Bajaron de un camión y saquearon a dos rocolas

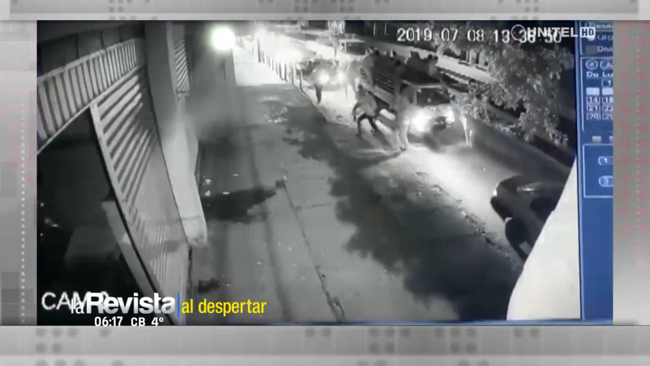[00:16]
Estas imágenes muestran claramente como una caravana de jóvenes ingresan a dos locales de expendio de bebidas alcohólicas, ubicadas en el quinto anillo de la radial 13.
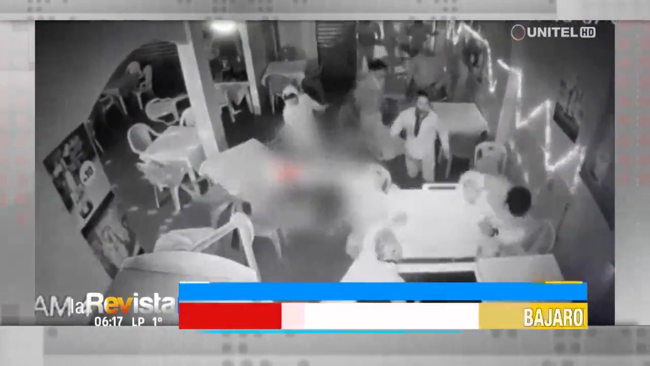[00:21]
Del lugar se llevaron sillas, botellas de cerveza y otros artepactos de valor.